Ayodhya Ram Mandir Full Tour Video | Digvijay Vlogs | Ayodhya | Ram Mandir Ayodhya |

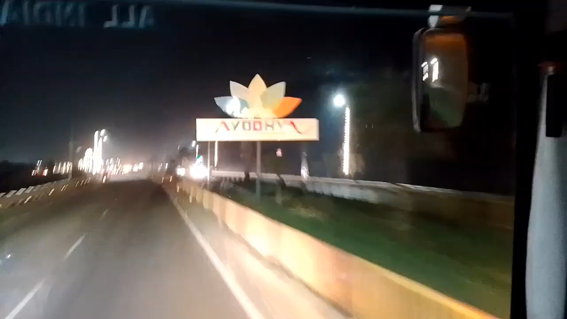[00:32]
सो गाइस, हम जा रहे थे रास्ते में अयोध्या में, बस इंटर करने वाले हैं।
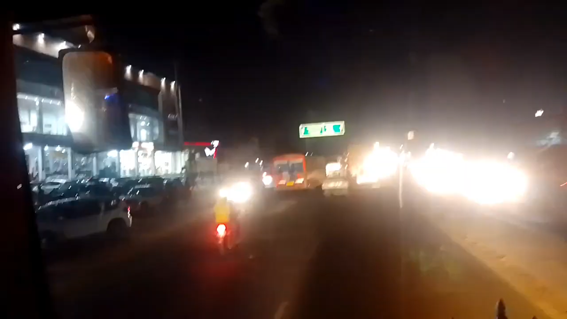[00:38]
तो गाइस, आप वीडियो में इंटर बने रहिएगा, क्योंकि गाइस हम रात का भी सीन दिखाएंगे,